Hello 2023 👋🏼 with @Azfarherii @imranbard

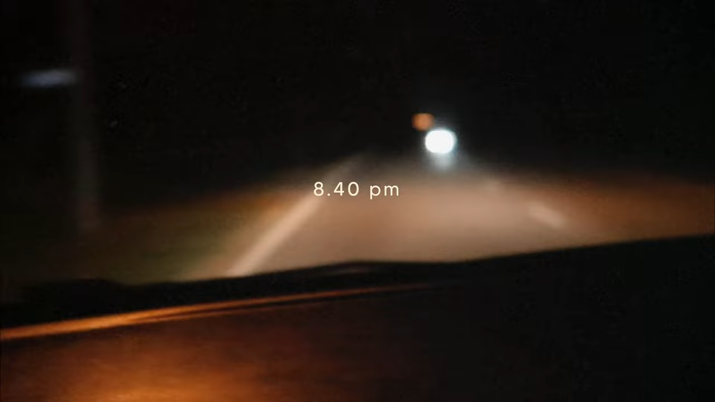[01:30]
Kampungnya, very scary ya. Why is everyone bagi beam kat kau? Dia nampak something ke? Tak, sebab aku lampu tinggi. Faham? Kau dah terbalik city girl, lele kampung kan. So, rasa aku. Aku pun kampung lah. Tak adalah, tiba-tiba dia nak berhenti kan tengah-tengah jalan ni.